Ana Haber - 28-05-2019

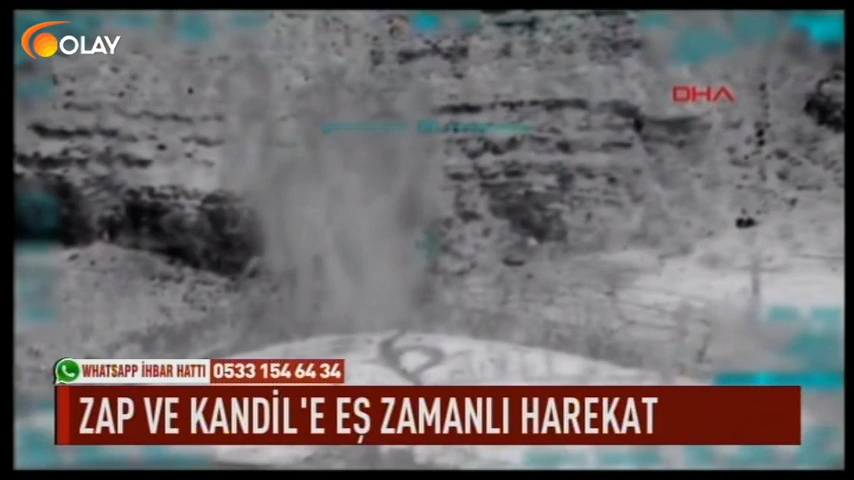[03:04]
Açıklamada harekatın planlandığı şekilde devam ettiği bildirildi. Harekat kapsamında Hakurk bölgesinde başlatılan operasyonla koordineli olarak ZAP ve Kandil
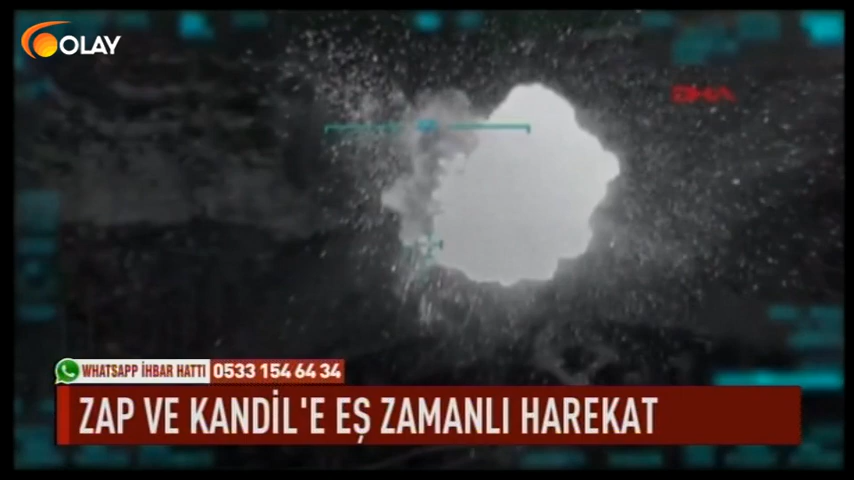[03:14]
bölgelerine düzenlenen hava harekatları neticesinde PKK bölücü terör örgütü tarafından kullanılan silah mevzi, barınak,